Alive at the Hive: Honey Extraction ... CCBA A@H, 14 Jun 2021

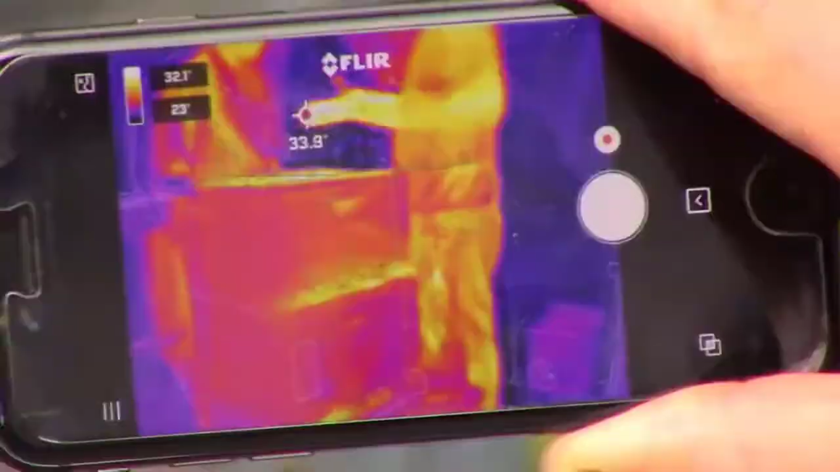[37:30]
Great. Hey guys, welcome back to live feed. We just zoomed in. We've actually got an infrared camera going. So I use infrared for hive cutouts out of buildings to try and find the colonies.
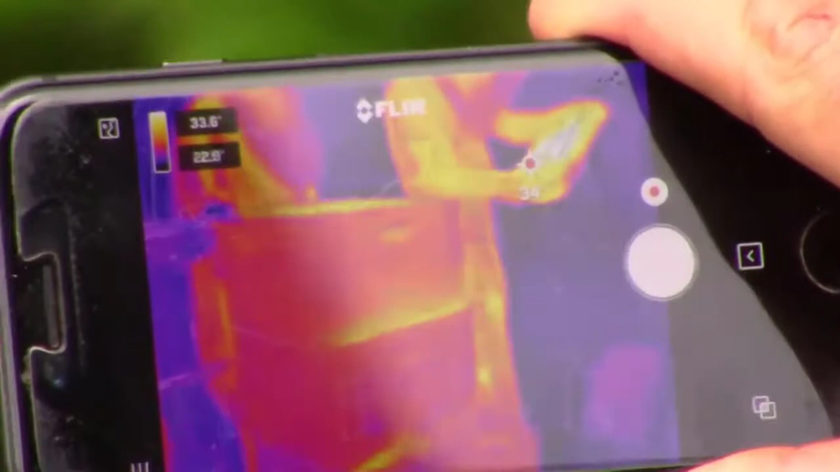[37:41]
If you look in closely, you can see the extra heat of yellow of the bees.
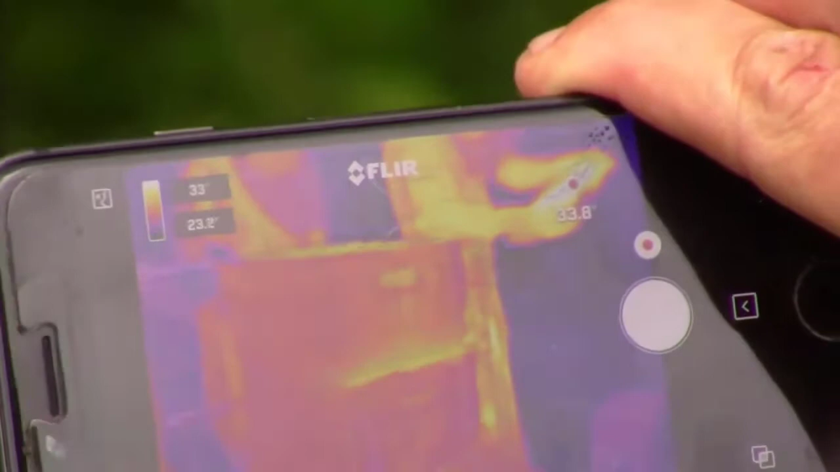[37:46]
So if you're in a, if you're inside a,
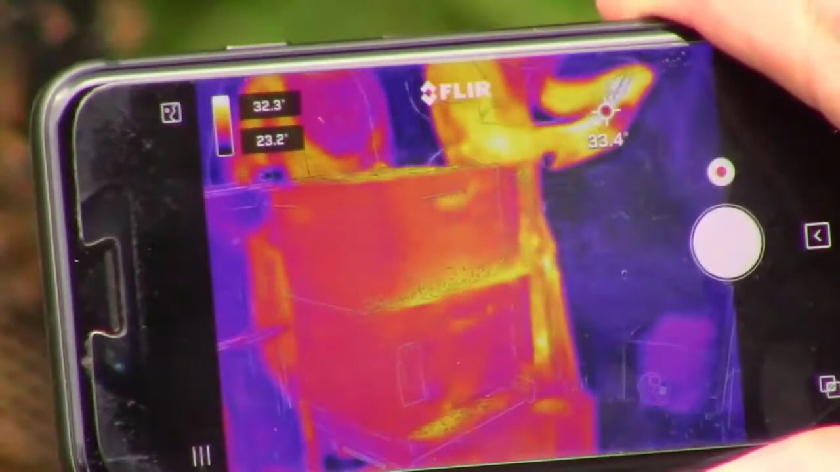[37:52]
an inside a house, you'll actually get that same yellow color coming through. So in Celsius, it's reading 32 to 33 degrees, at the bottom of these cells, which is see basically the white body eggs.
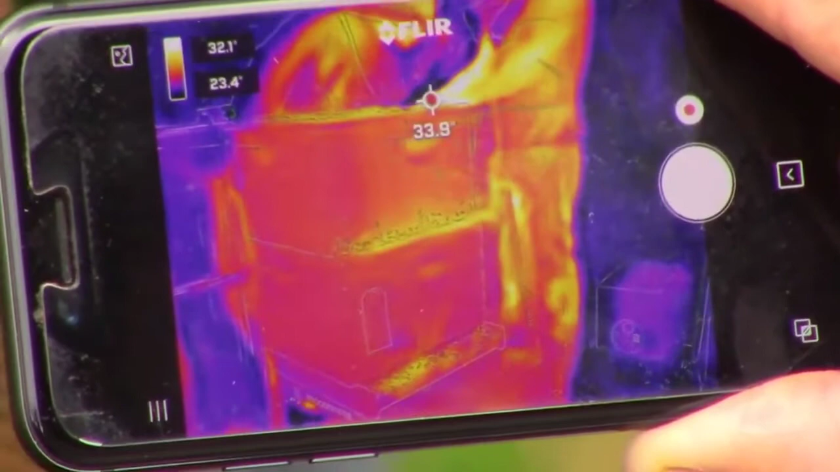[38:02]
Temperature of 36 degrees Celsius is the around 98 dots. Fahrenheit. So as you can see with the split back with the two hives, you can see that heat coming up, and you can see that heat at the entrance. So going back to that washboarding that we were talking about earlier, because
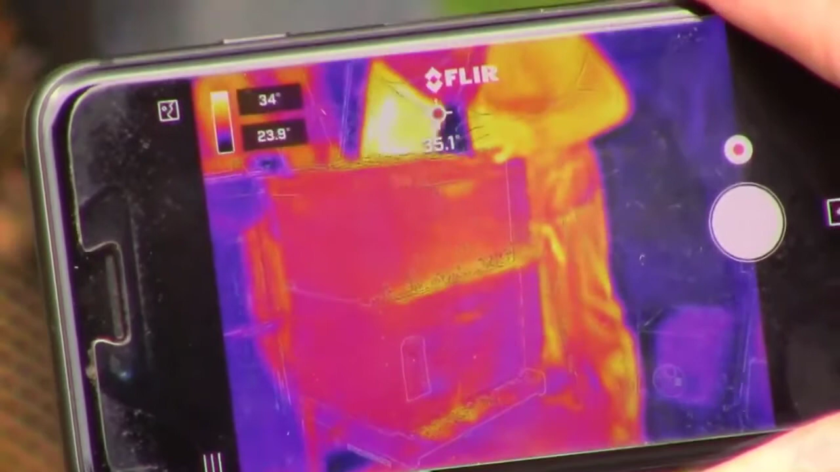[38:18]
the brood chambers are staggered, there's more heat going directly up, so we had more ventilation,
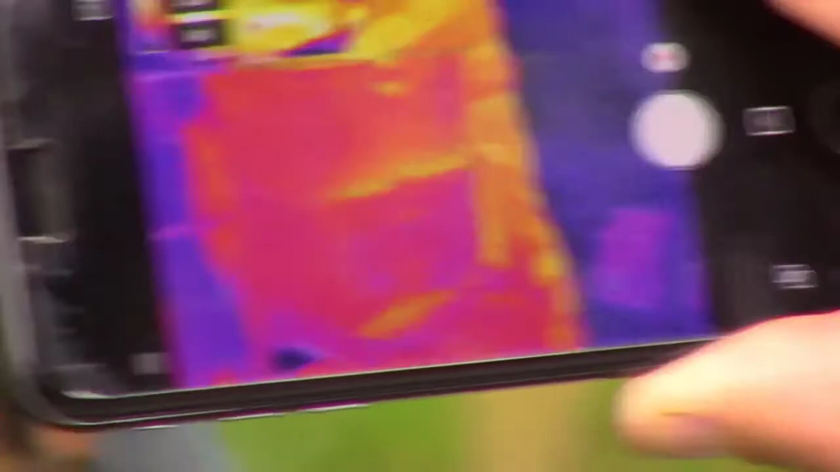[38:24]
more washboarding going on in that space. So the bees can actually change their body position and start fanning, and that will create a draft going up through the hive for ventilation.
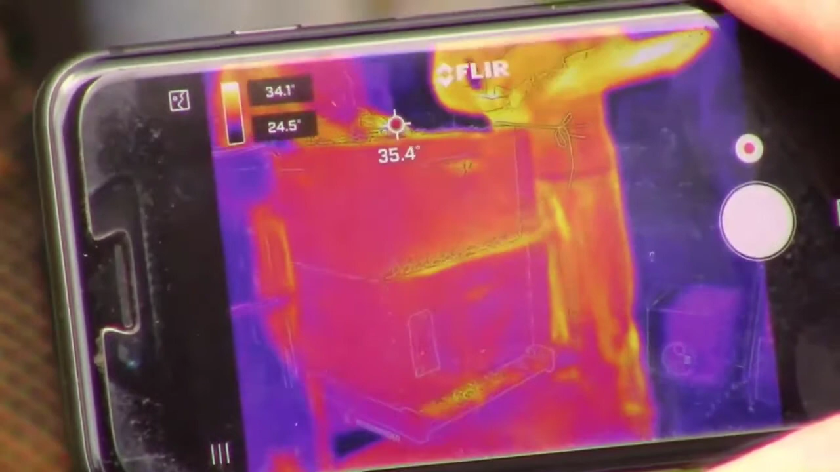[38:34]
Alright guys, going back to the hive, you're looking through the deeps at the moment, through the brood chamber.